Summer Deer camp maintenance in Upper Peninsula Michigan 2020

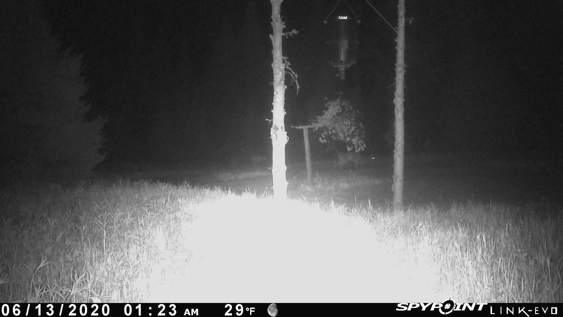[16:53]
While we were at the camp, we only got a couple pictures of, I think, two or three deer, and they were probably a good 50 to 60 yards away from the camera. You can barely see their image way off in the distance, but the sensor picked them up. I mean, it says 80 feet, but they were at least 150 feet from the camera.